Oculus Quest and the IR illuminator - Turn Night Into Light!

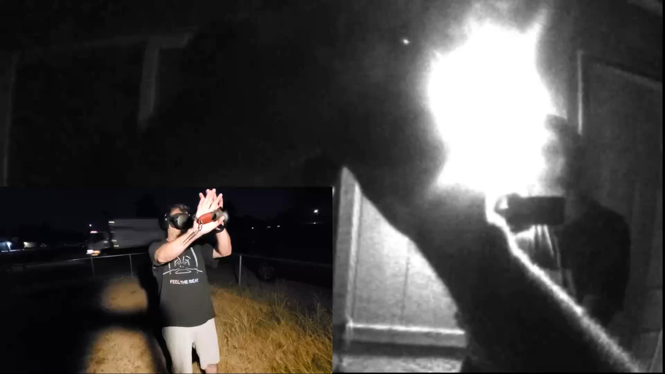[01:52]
of light right now so I should be able to track okay right now but when my son Brian turns off the lights which he's gonna do right now you will see us bathe in complete darkness
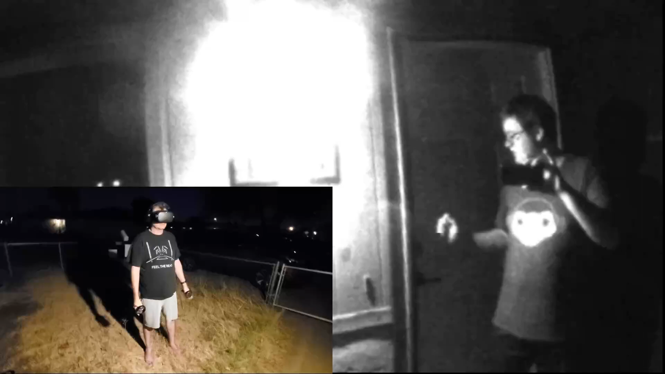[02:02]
darkness in three to
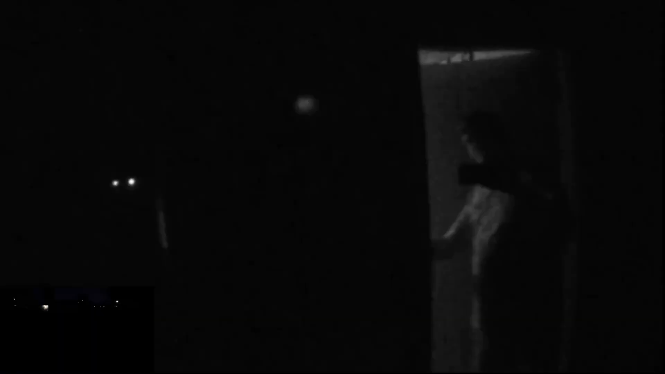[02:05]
whoa in fact as you'll notice the quest actually said I can't find anything that
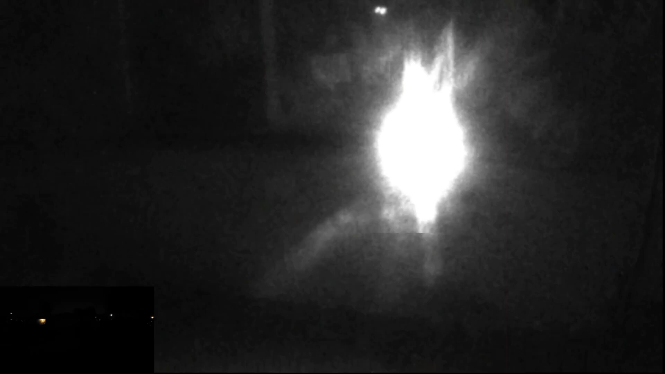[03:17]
so as you can see now I can actually I can actually track it can see the areas around
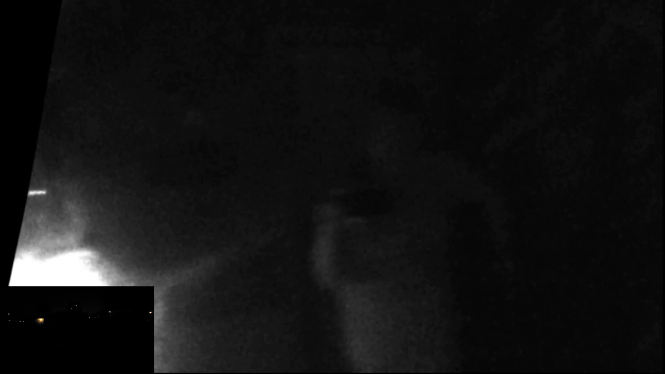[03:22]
me and there you can see put my hand in front of it you can actually see the illuminator lighting up the area now this is a smaller IR illuminator you can get stronger ones or bigger ones this I really bought to put in my living room versus
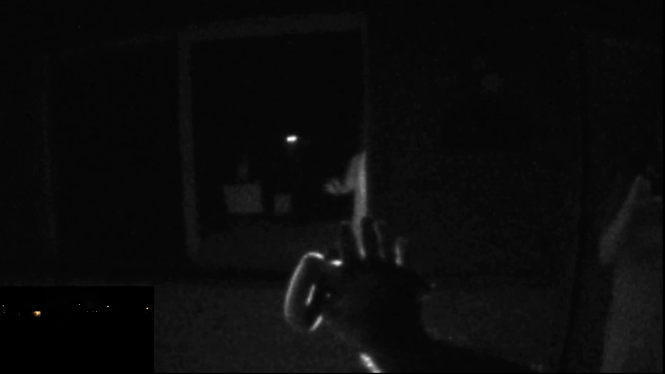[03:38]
outside but as you can see I mean it looks daytime out here and it really it's not Brian
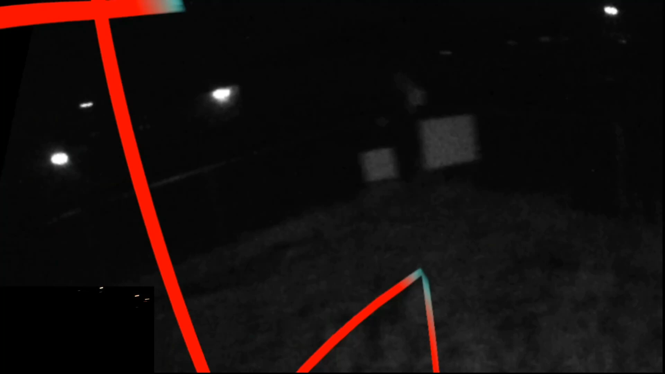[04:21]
pretty illuminated now if I really wanted to do this right I would get two illuminators I'd put one right over there and I'd put one right over here and my whole area would be bathed and even if